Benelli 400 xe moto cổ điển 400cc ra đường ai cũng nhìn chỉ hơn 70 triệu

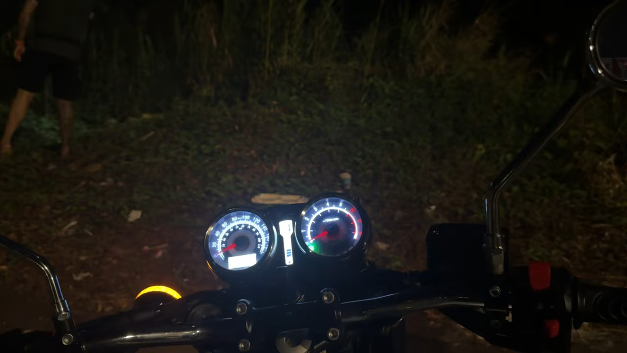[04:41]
Không còn gắn chợ sáng nha. Cái đèn này là không còn gắn chợ sáng. Tại hôm qua mình đi ban đêm.